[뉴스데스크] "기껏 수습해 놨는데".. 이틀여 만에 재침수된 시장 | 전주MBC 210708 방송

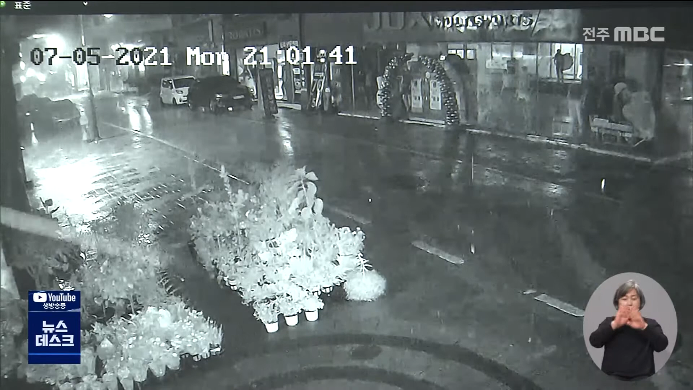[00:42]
지난 5일 밤 장마 초입에 내린 폭우로 상가 200여 곳이 침수 피해를 입었던 익산 중앙시장과 매일시장.
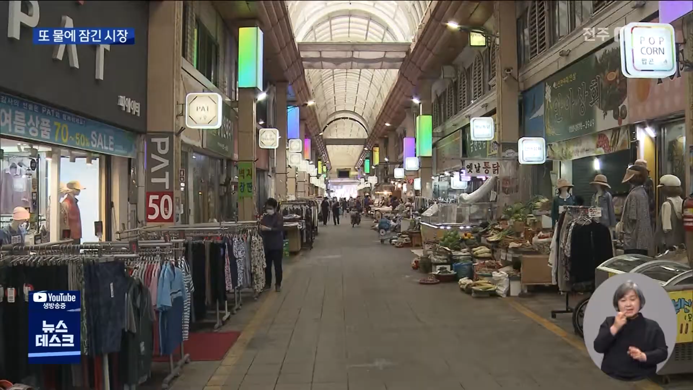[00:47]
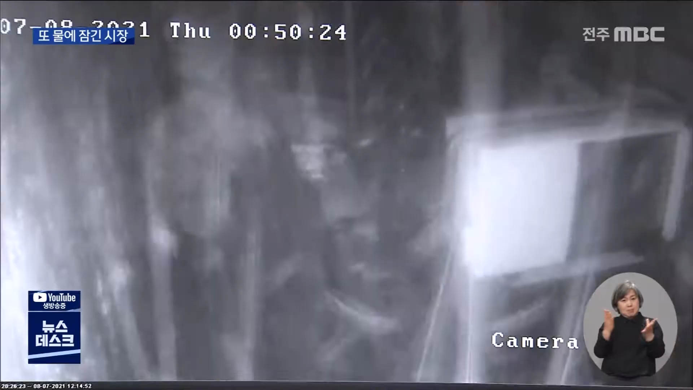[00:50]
응급복구가 마무리되는가 싶던 시장에 오늘 새벽 다시 비가 내리면서 만 이틀 만에 또다시 물바다가 됐습니다.